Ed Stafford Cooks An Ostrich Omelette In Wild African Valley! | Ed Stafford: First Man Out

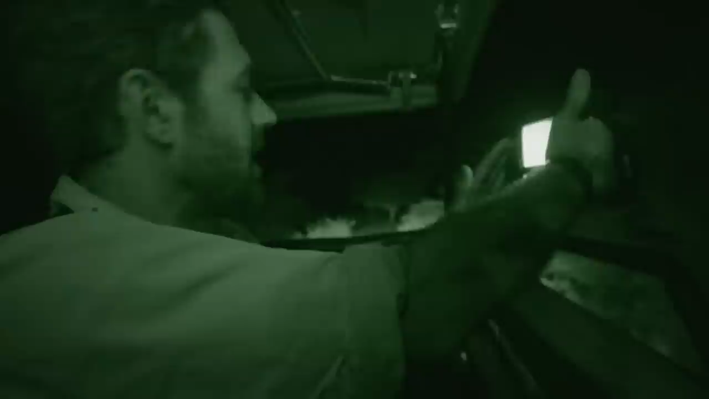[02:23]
It's night two, and the twins are camped just off to our right on this dry riverbed. So that riverbed is a busy thoroughfare for big, dangerous game.
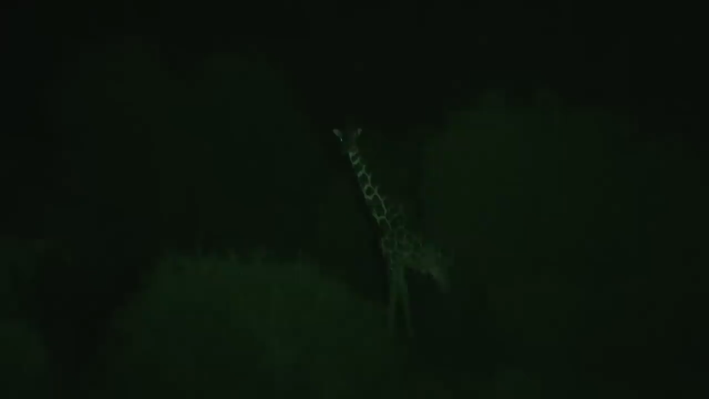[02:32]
And at night time, that's when these animals come alive.
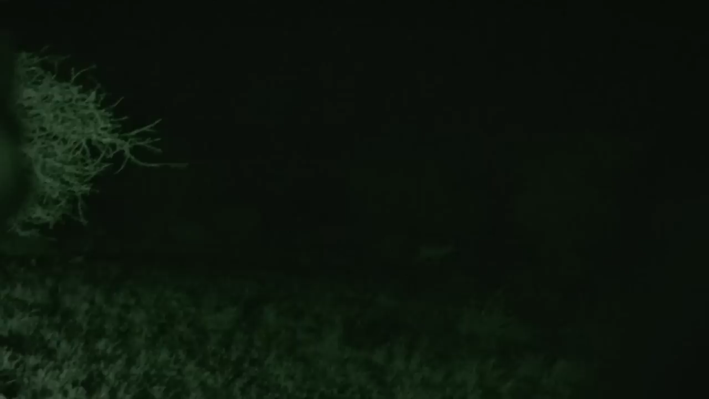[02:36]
And they're not only active, but they're also stalking and they're hunting. I've just stoked the fire nice and big behind me.
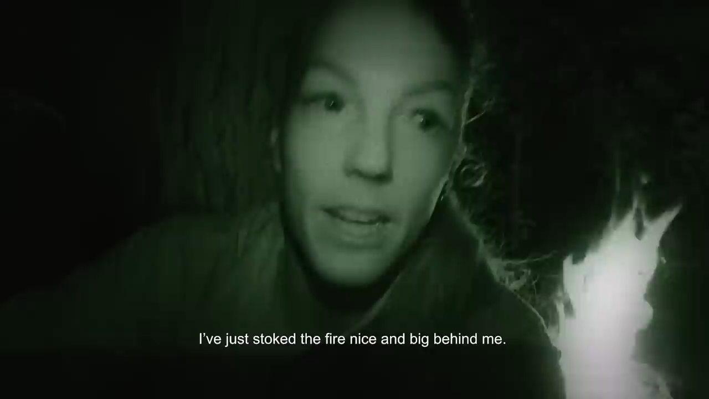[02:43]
Can you hear that? There's something big crashing in the bushes.
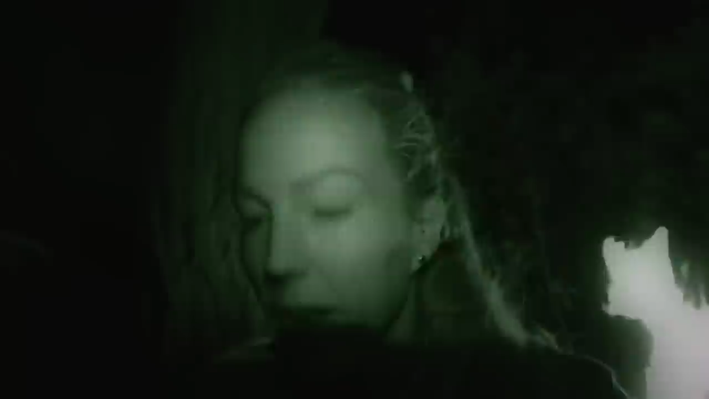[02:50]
We've been hearing
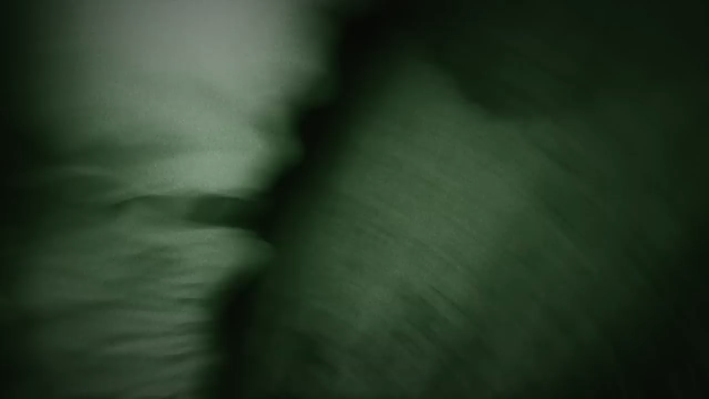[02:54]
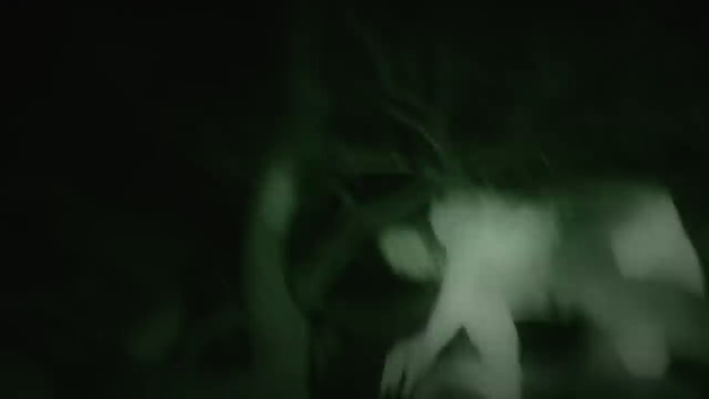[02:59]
you can see it moving just out
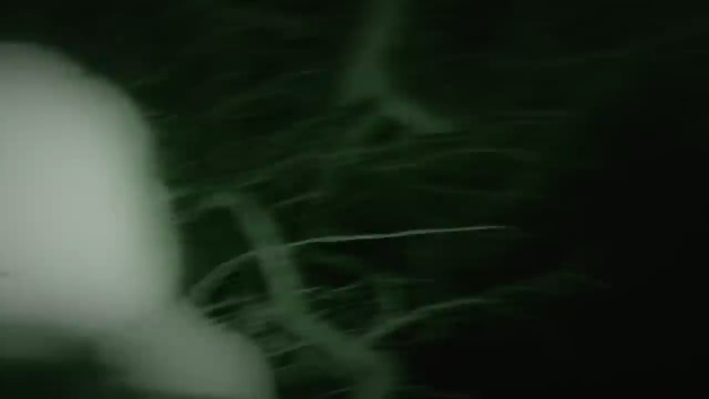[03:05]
there. We have just scrambled up the tree.
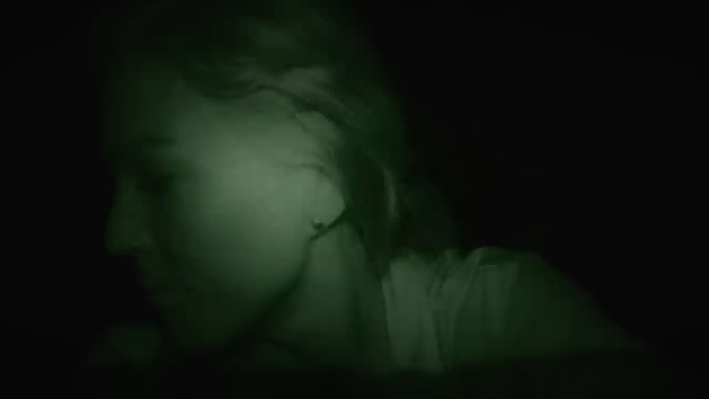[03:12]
The noise is like literally just outside our bottom up. Jeebus, it's gonna be a long night.